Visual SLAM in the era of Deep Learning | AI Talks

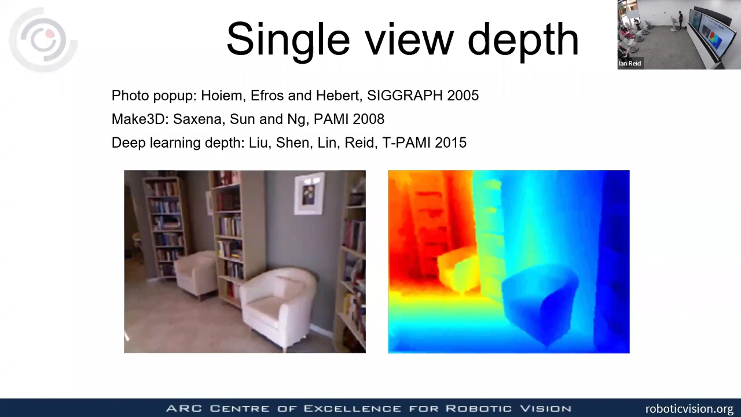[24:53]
my colleague and my shen and we came up with this um system for learning uh depth and it was a pretty clunky neural net system that had a conditional random field sitting on top and so forth but we started to think about could we do this um better and
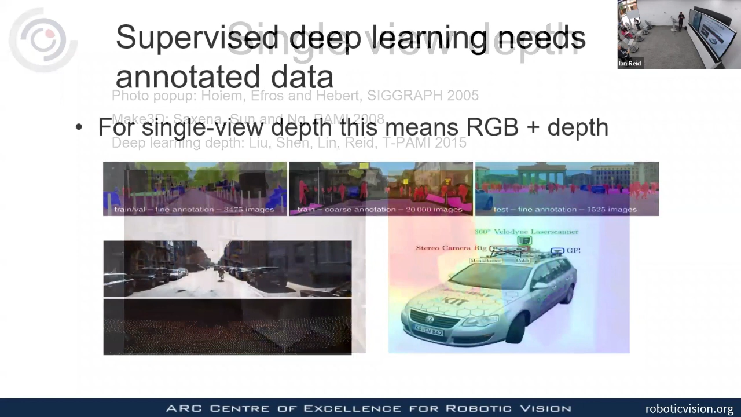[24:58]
one of the problems with trying to turn a camera into a 3d sensor from from a single view is the need for training data um and in particular the the training data or the the stuff that you saw from chumai shen and our students was um uh connect and a camera uh if you want to do that out in the street then you go out and you collect loads and loads of lidar data and corresponding images and then you've got a ground truth you can train your network using ground truth but uh but that's a costly process and um
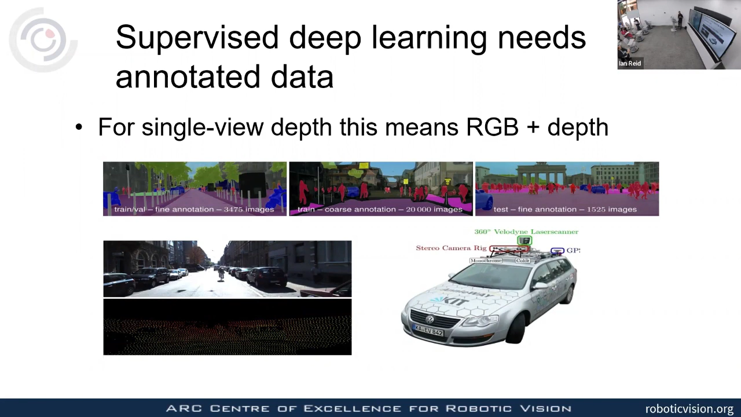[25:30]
because you need something that's kitted out with synchronized cameras and lidar and so forth so um my my um then uh postdoc rabbi garg had this
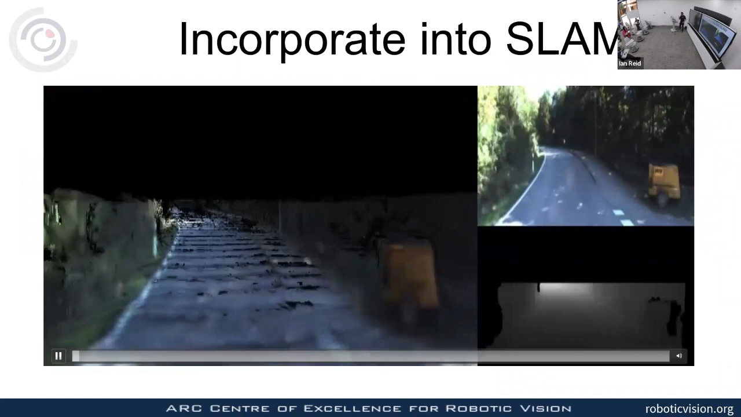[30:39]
a single view and if we align those depth maps then we can create a fly through of the environment that we're moving through
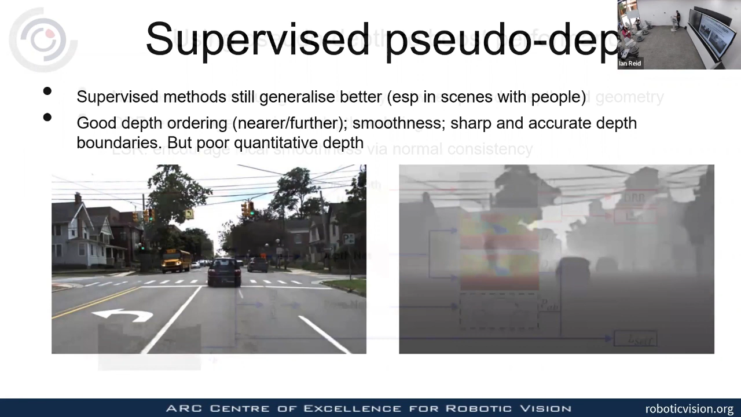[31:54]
things that are further away again it's also very good at smoothness sharp and accurate depth boundaries but as i said poor quantity of depth so um so johan had the idea that we would use that as an additional loss to regularize a self-supervised system so so you learn your your pseudo depth and
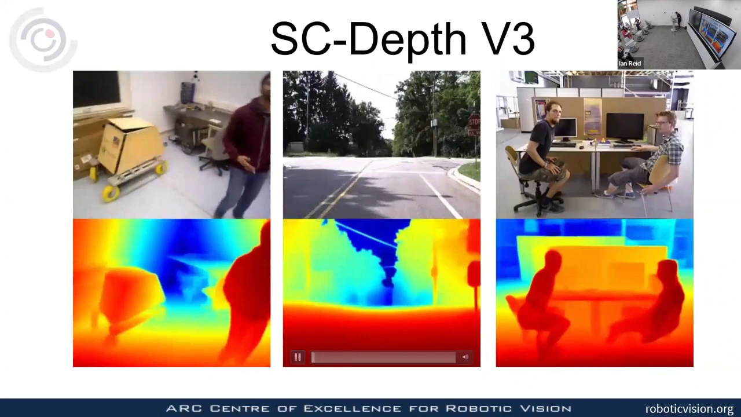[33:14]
and again this is this is false coloring dark red in this instance means very close and uh
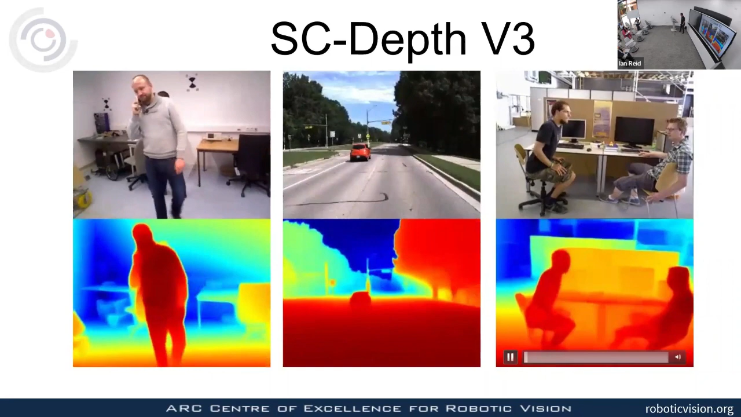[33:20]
and dark blue means very far away so this is now approaching the
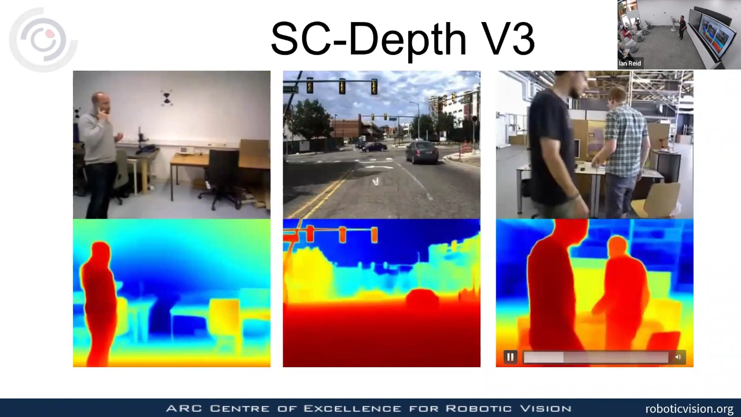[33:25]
kind of accuracy that you can get from um very very uh
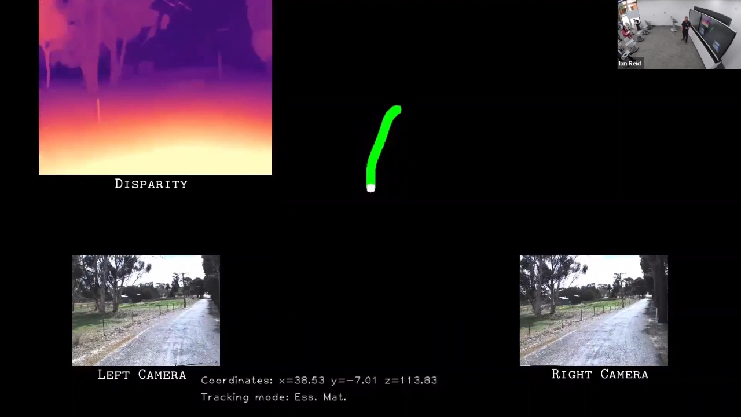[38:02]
that's been estimated using the the raft stereo we're also doing those temporal matches as i said and what you can see here is the trajectory that's been estimated so these
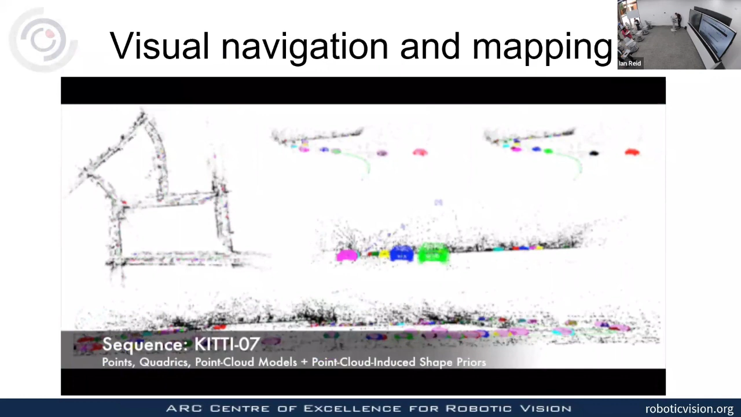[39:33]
so if we can do slam out of the box and we can do object detection out of the box we can also
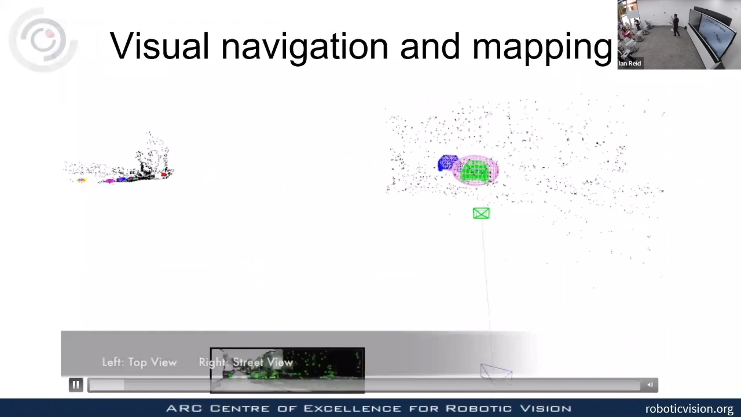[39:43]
it turns out and i'm not going to talk about how we do this we can do your shape uh reconstruction out of the box so this is the reconstructed shape of a car that has been detected on the side of the road we can insert those models into our geometric um geometric map of
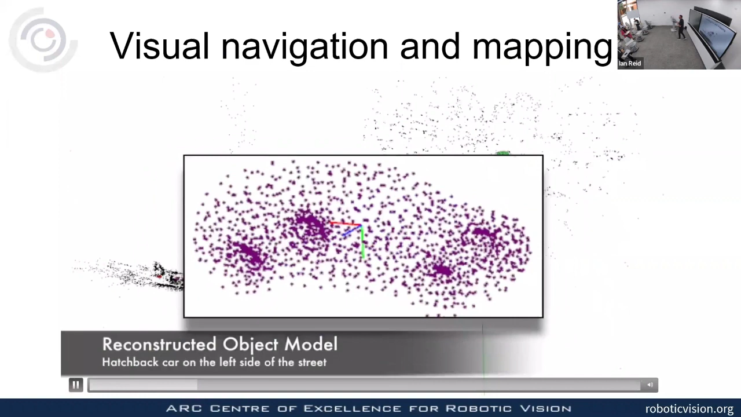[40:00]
the environment and so we're starting to build towards a map that is no longer just a set of our points but is actually populated with objects and regions and